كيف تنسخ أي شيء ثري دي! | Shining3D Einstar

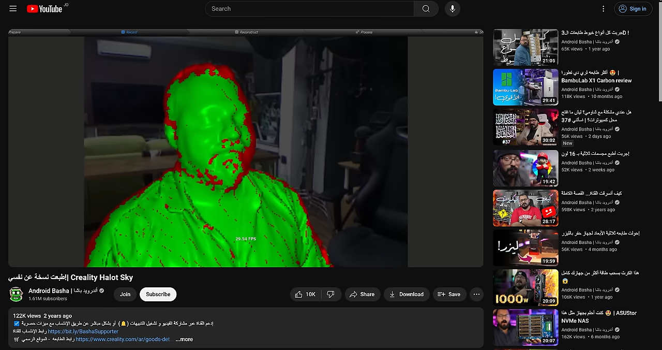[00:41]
هذه ومباشرة بطلع لي إياها ك3D model وجربتها بالنهاية حتى على نفسي اللي